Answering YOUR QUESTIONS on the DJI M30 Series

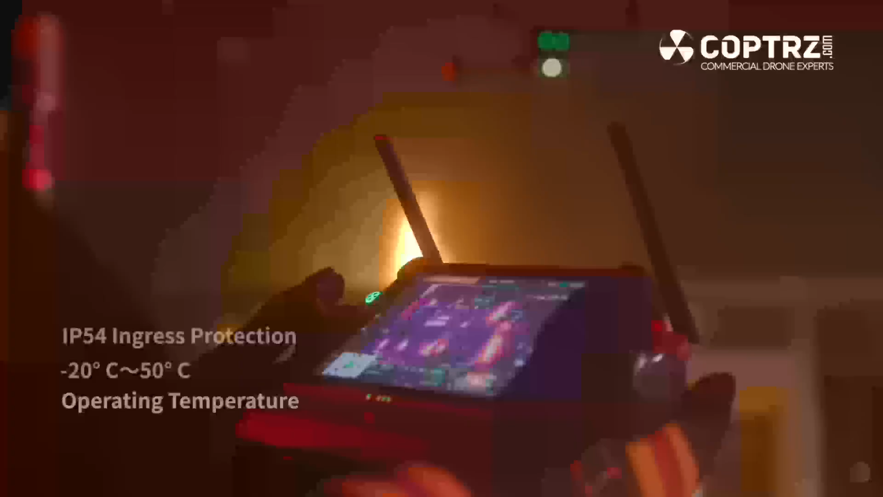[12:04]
Anything the drone can operate in, you can operate the controller into.